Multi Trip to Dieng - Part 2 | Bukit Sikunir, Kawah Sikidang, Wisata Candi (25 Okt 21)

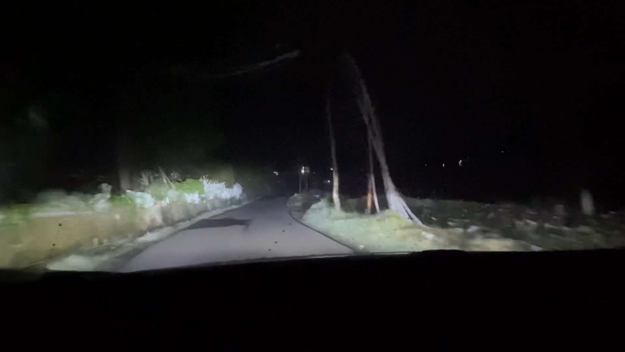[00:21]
jam 4. Ini belum jam 4. Orang masih terlelap. Tidur nyenyak. Untungnya jalannya bagus. Bagus. Mudah-mudahan sih gak kabut nanti ya.